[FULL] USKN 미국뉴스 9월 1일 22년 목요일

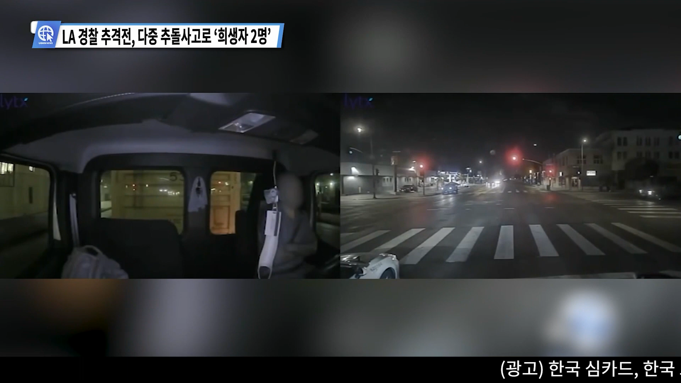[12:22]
사고 발생 초반 경찰은 추격전을 벌인 적이 없다고 발뺌했지만 빼도 박도 못하게 사고 차량 되시캠에 영상이 지켜 경찰들이 추격하는 것부터 시작해 충돌하는 모습이 공개되었습니다.